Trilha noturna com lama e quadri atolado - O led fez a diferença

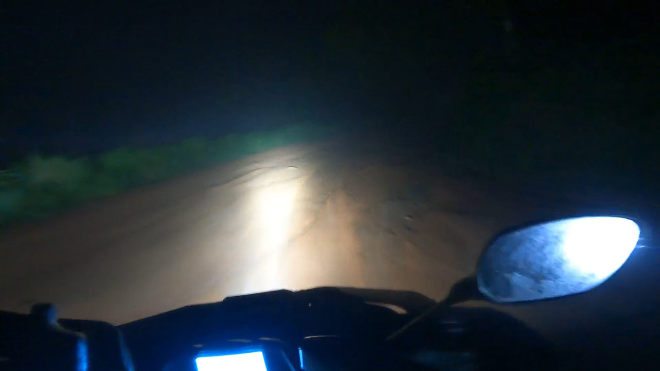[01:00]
Coisa mais linda do mundo E a trilha, a gente só chegou na metade da trilha agora E a barrinha de LED aqui também faz a diferença Impressionante, véi Ó,
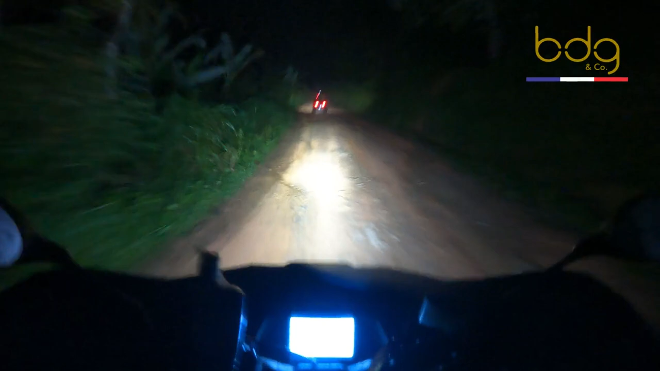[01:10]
100 barra de LED Vou desligar a barra E com barra
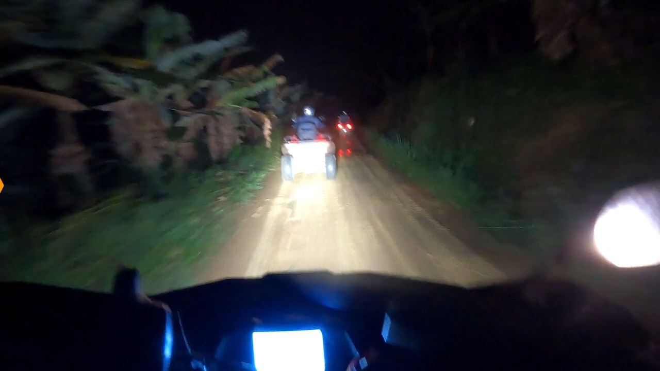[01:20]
Ainda estamos aqui em bonito Já são
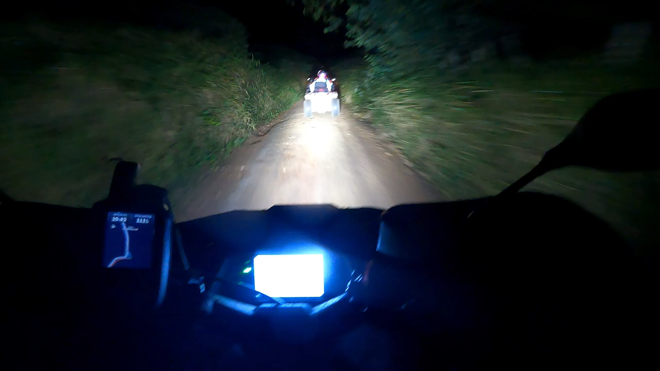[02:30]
Aí você vê A diferença De uma barra de LED, véi Vem isso aqui O farol tá ligado Eu vou desligar a barra de LED Ó pra isso Farol alto Farol baixo Barra de LED Agora Ó pra isso Surreal, véi Top, top, top É, show, papai Chama Uma curvinha top aqui,
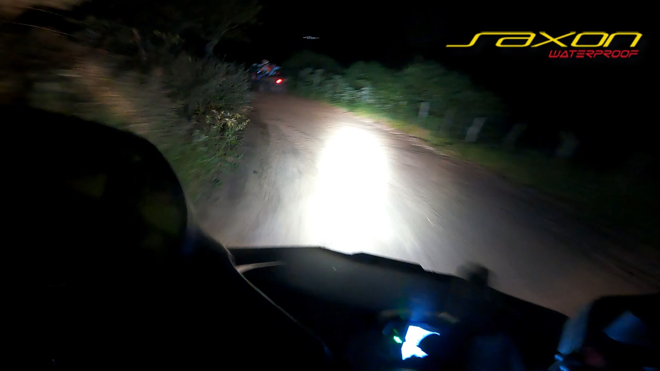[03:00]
ó Vou dar uma brincada aqui, ó Aí sim